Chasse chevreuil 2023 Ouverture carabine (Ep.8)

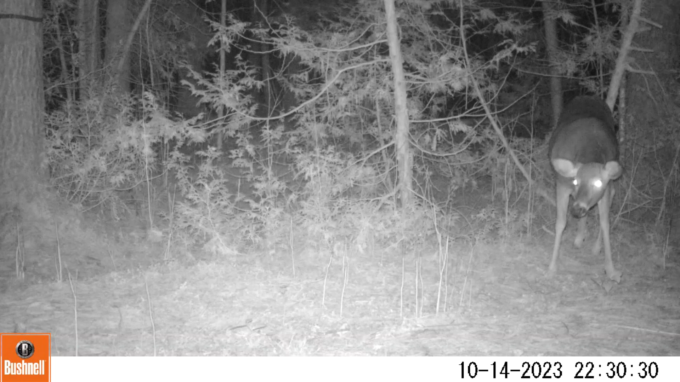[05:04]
Quand j'ai vu la femelle sur les séquences, j'ai trouvé ça un petit peu triste, parce que je me suis dit, c'est peut-être elle qui cherche son petit, puis là... Il reste des odeurs, puis elle vient de le retrouver, là, peut-être. En tout cas, C'est un peu triste.
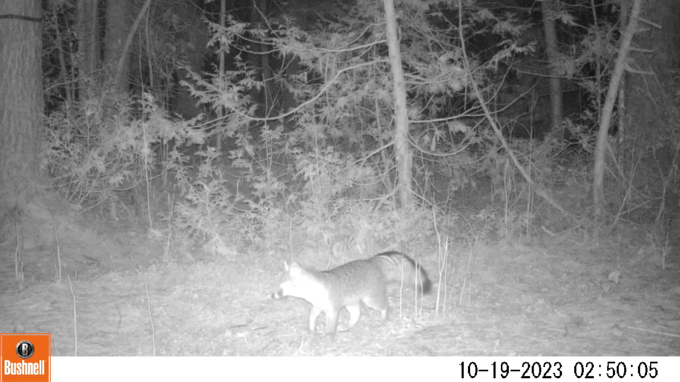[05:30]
On a souvent tendance à croire que c'est des coyotes qui mangent les abats ou peut-être un renard. J'en ai eu un renard qui est venu, qui a mangé une couple de bouchées, là. J'ai eu deux séquences avec des coyotes qui ont juste passé. Mais j'ai été surpris de voir qui est-ce qui s'est fait tout un buffet, là.
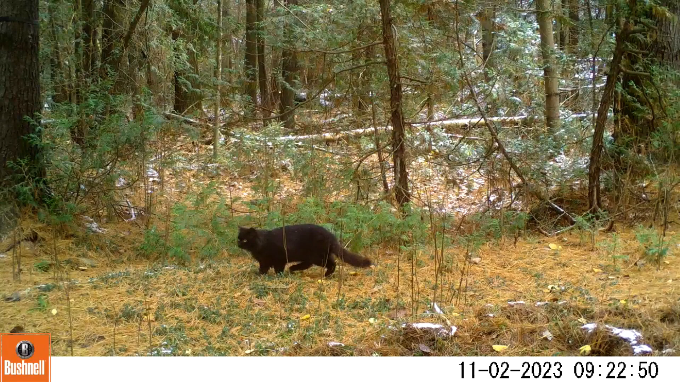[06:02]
Ouais, des ratons. Puis ils ont gratté jusqu'à dans la terre creux, là.
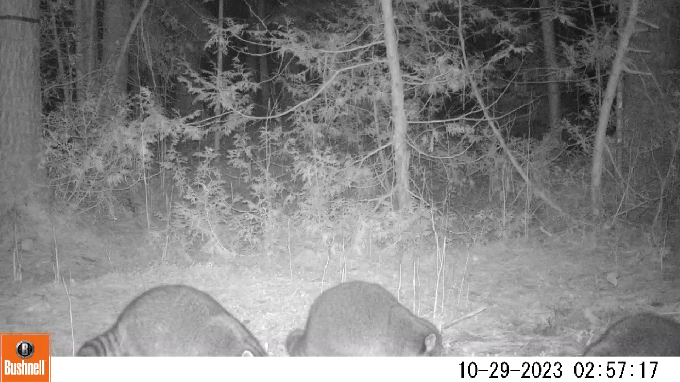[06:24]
Genre, je sais pas, il devait avoir des odeurs ou quelque chose, là, mais c'est eux autres qui ont fait le gros tour. J'ai réinstallé.
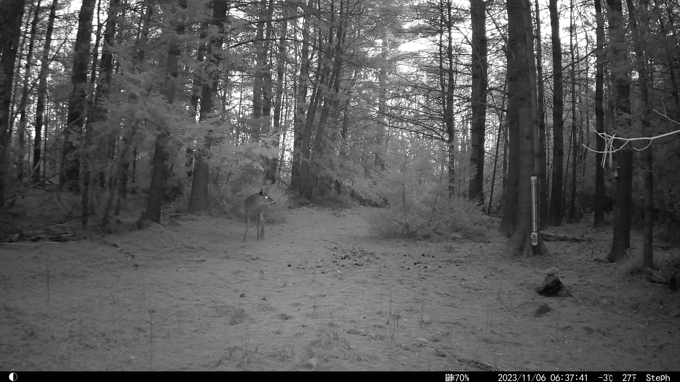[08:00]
Si vous regardez dans cette séquence-là, de loin, là, il me semble que les bois sont plus larges